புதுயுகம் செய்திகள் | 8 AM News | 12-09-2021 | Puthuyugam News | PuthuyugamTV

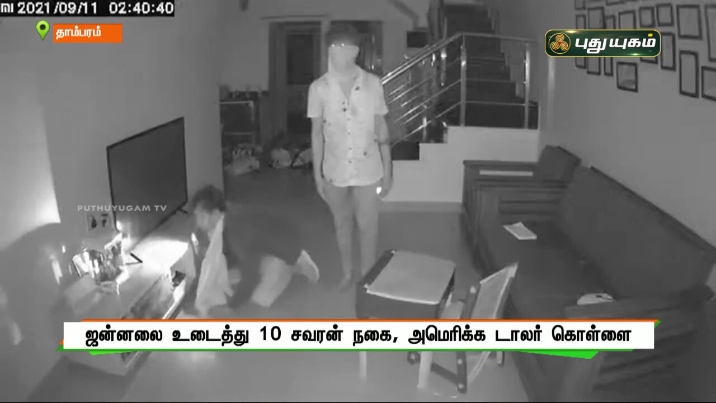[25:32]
காட்சிகளை ஆயoung dettoarf ந உது disappfreiத்த போது 2 கண்டு நம்பர்கள் வந்து செம்பு investir பதிபாக்கி உள்ளதッ அதன் அடிப்படைகள் கொள்ளையிர்களி போலிசார் தேடி வருக்கின்று